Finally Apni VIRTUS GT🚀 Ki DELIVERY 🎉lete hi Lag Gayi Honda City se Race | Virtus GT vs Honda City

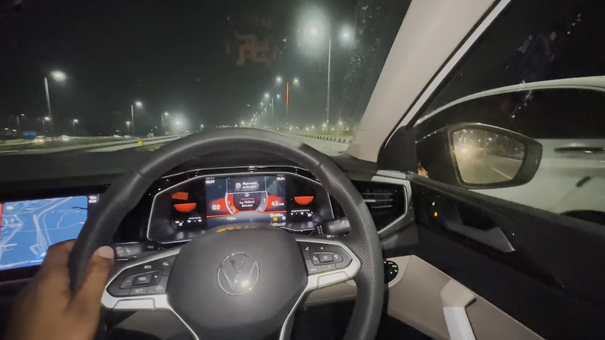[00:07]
वही होंडा सिटी पीछे मैंने बिल्कुल प्यार से लॉन्च किया था। और ये रही अपनी वर्टस।